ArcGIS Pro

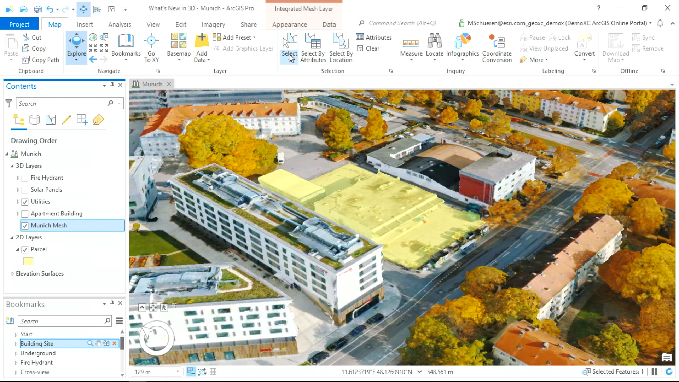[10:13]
Selecting the mesh layer will add a mesh modification to replace
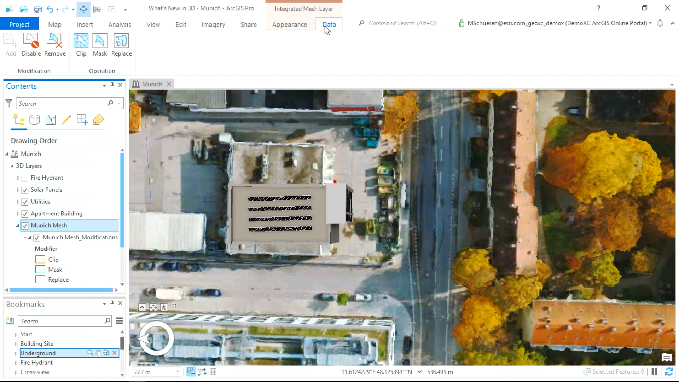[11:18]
First, we'll expose what's just below the surface.